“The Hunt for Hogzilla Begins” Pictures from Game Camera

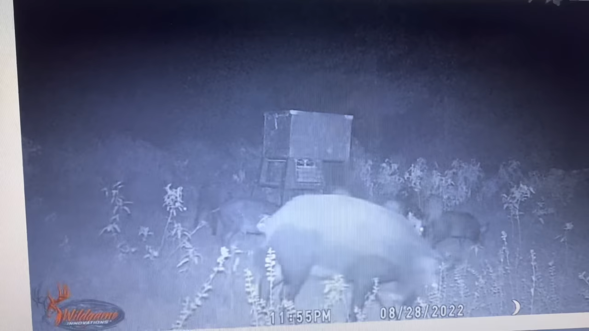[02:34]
uh-oh here we go let me bag it up went too fast so it's 8 34 p.m
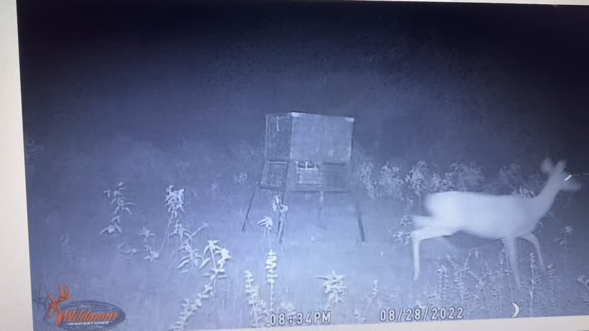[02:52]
the dealer like she spooked so let's see what time these hogs coming out oh they came out at 11 11 55 some nice size hogs
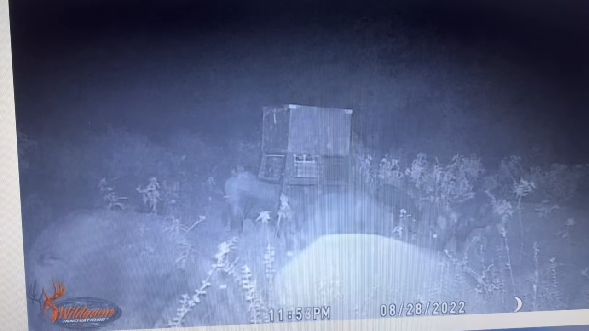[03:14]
i like to put i like to put odd looking pigs on my hit list so that one right there with them funny colors right there he on my hit list
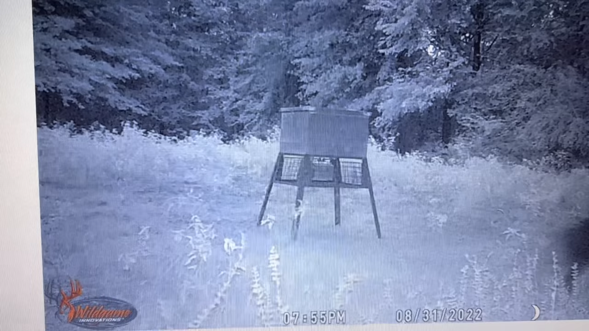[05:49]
i go to hogs again 7 o'clock they coming out 6 o'clock 4 5 6 o'clock in the morning i go to hogs again
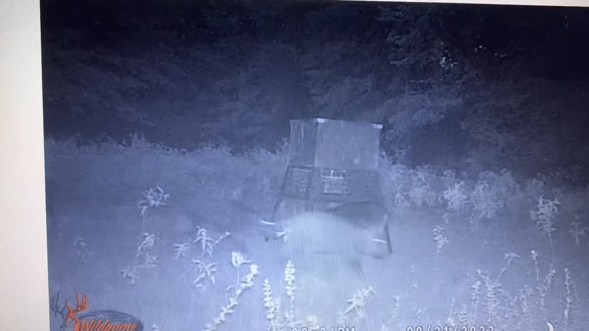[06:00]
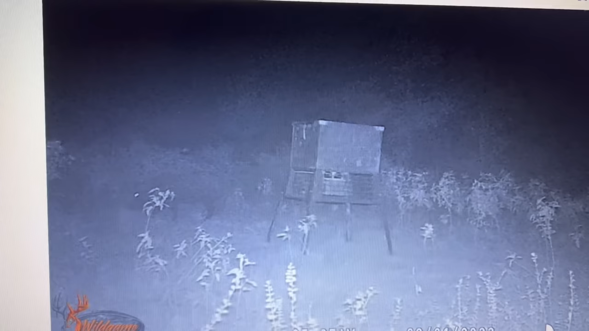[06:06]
6 o'clock 6 o'clock 7 o'clock in the morning back out there let's get out
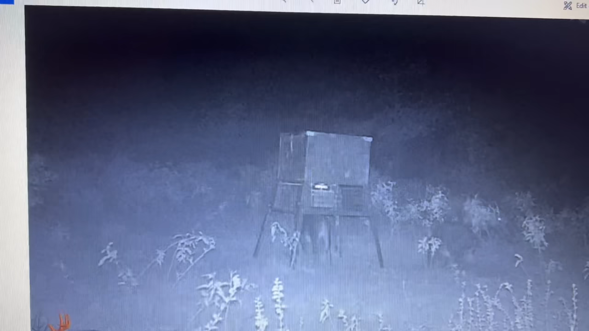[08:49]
And this is a $30 camera, people. A $30 camera from Walmart.
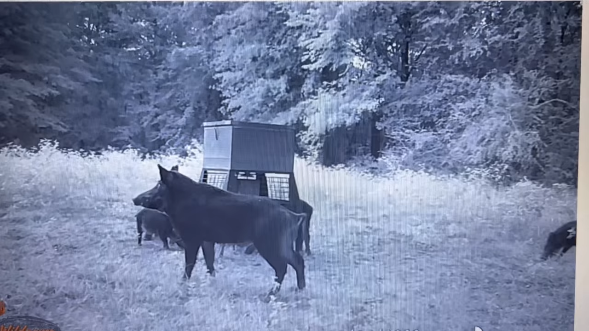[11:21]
Look at that joker there, man. Look at the stands on that joker. That joker look like he been working out. That is a pit hog.